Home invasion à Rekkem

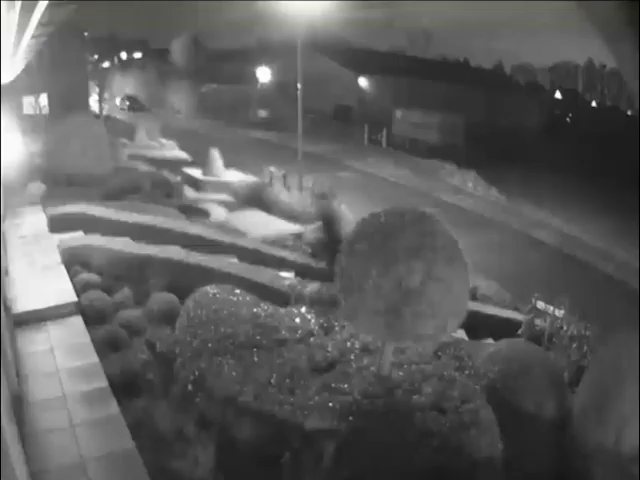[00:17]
Un individu se présente à l'entrée de l'habitation avec un paquet à la main.
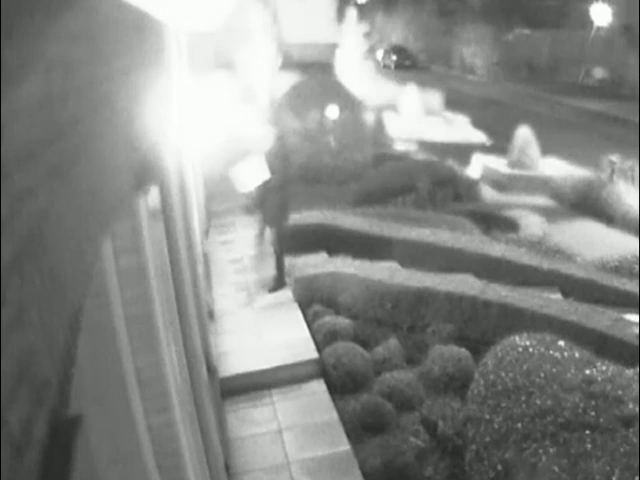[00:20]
Il sonne et un homme âgé de 71 ans arrive à sa rencontre par la porte arrière pour accepter le colis. Le livreur sort alors une arme à feu et menace la victime.
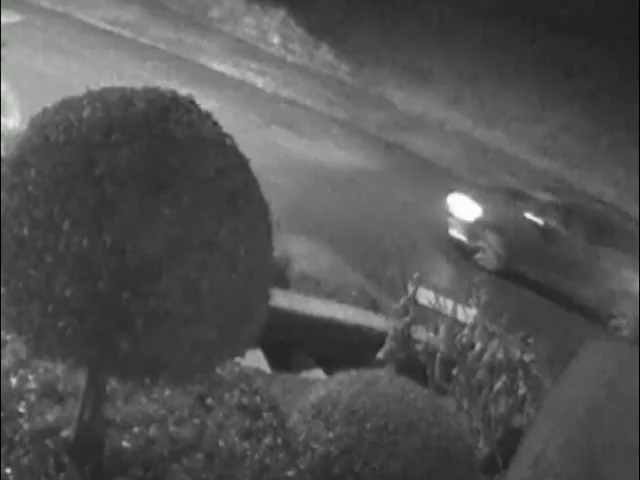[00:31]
Au même moment, une Renault-Mégane GT s'arrête et débarque deux braqueurs supplémentaires qui rejoignent leur complice. L'homme âgé, qui tentait de se défendre, est alors fauché au sol. Deux des auteurs pénètrent dans l'habitation par l'entrée arrière et rejoignent la femme âgée à l'intérieur.
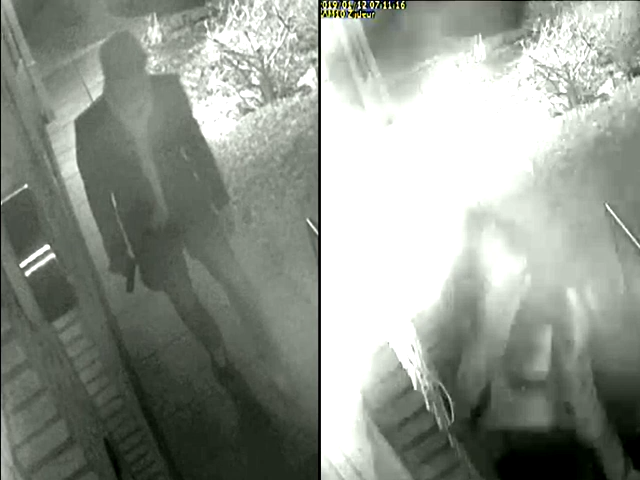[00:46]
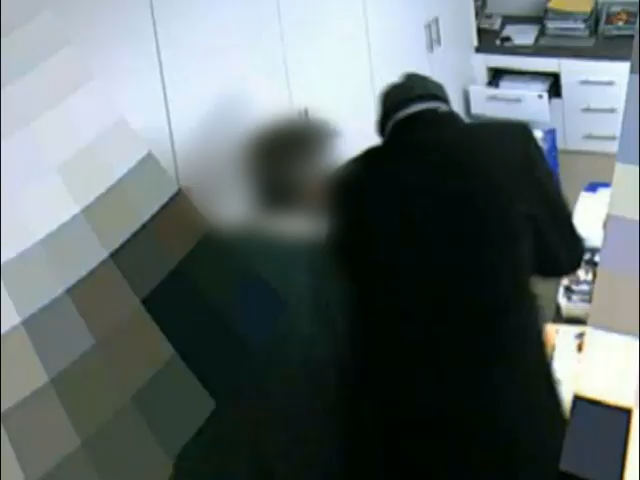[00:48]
Elle est alors menacée et maîtrisée.
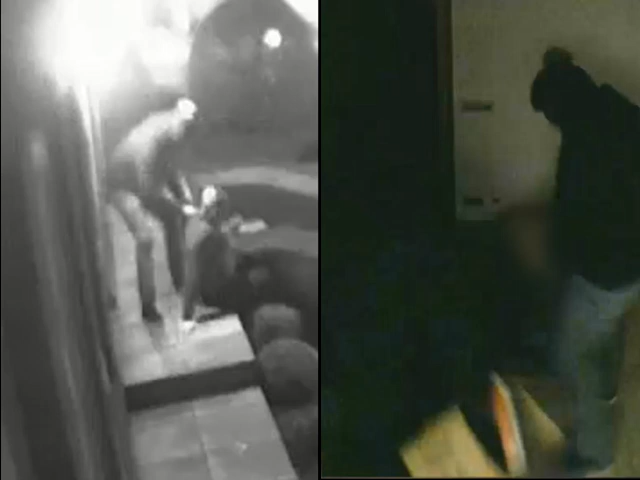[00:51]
L'homme est ensuite traîné à l'intérieur de l'habitation et roué de coups. Mais c'est alors que le beau-fils arrive. Il ouvre la porte et se retrouve confronté au malfrat.